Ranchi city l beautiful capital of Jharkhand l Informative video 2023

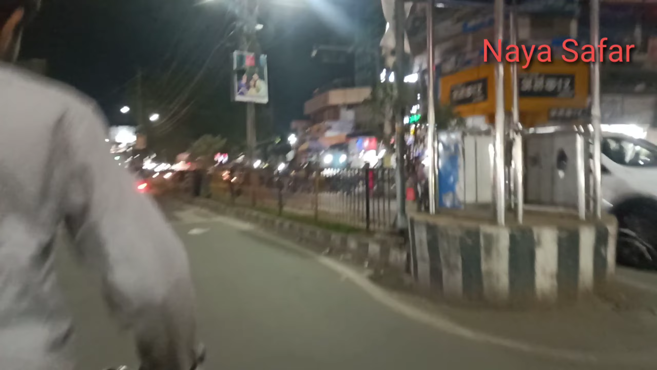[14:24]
राची में नाइट का नजारा बहुत अच्छा लग रहा है चारो तरफ लाइट ही लाइट दिख रहा है